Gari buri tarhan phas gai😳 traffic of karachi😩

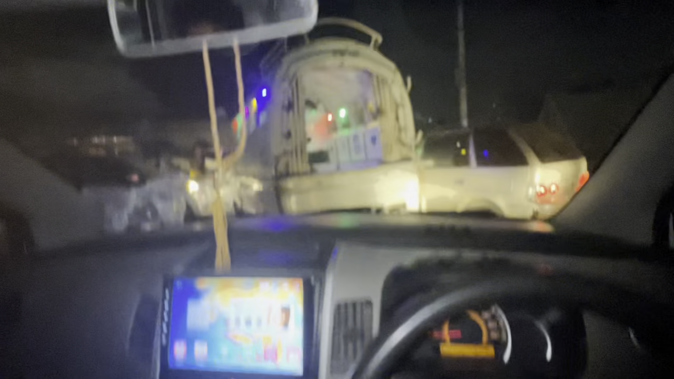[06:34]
ये है भाई हमारा ट्रैफिक, बिल्कुल जैम। क्या करें यार उमर, क्या कर सकते हैं?
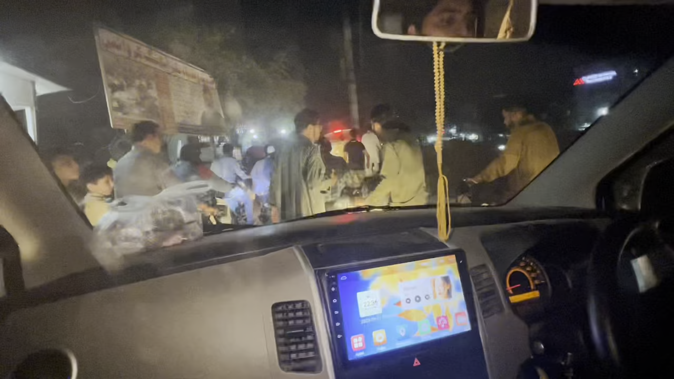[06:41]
अशर भाई गाड़ी में बूस्टर तो लगा नहीं सकते
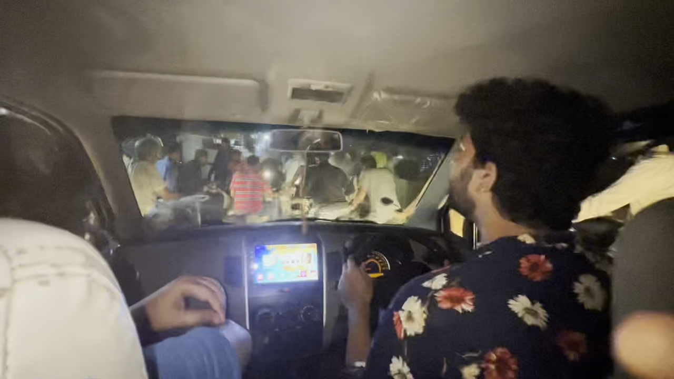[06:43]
यार, अच्छे भी इतना गंदा ट्रैफिक, क्या कर सकते हैं बेटा? अगर गाड़ी टेढ़ी हो गई तो? हाँ इंशाल्लाह नहीं होगी।
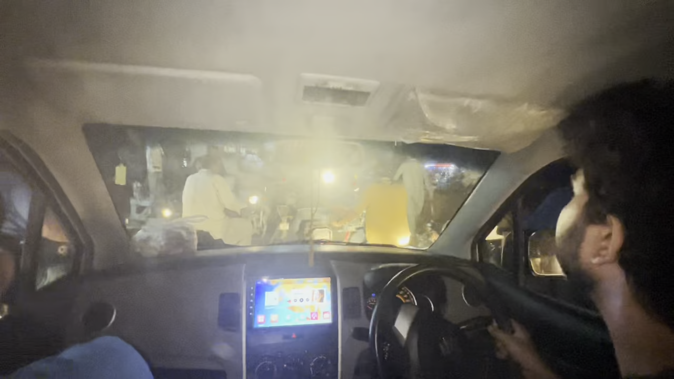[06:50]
अभी अभी मैंने अच्छे भी देखा, एक सुजुकी यू करके गई।